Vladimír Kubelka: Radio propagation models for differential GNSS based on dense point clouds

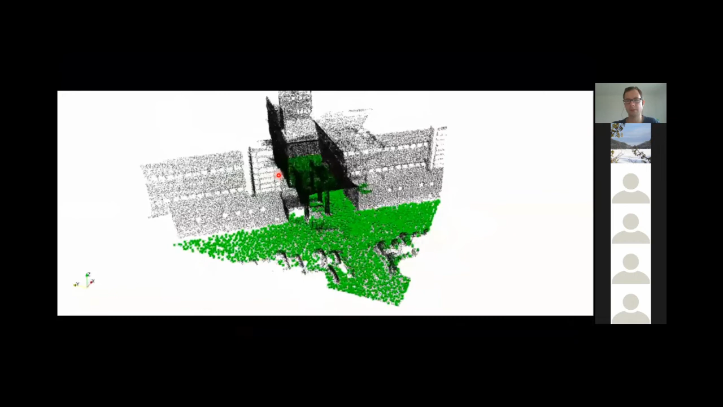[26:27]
this shows you that you can move around with the satellites in the sky usually
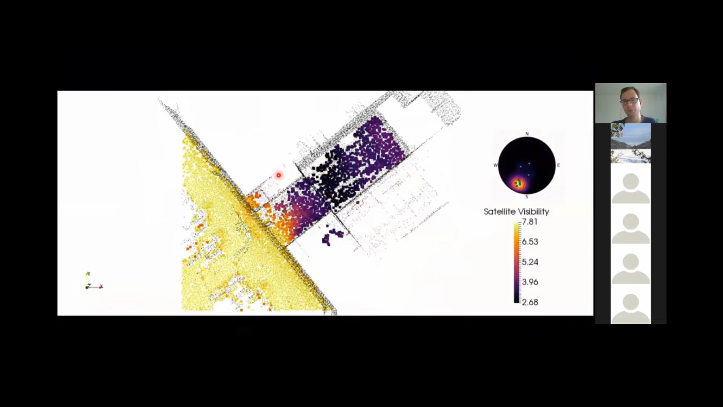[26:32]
this is this is an example usually you would just download the constellation for your given day or the time and you would see which portions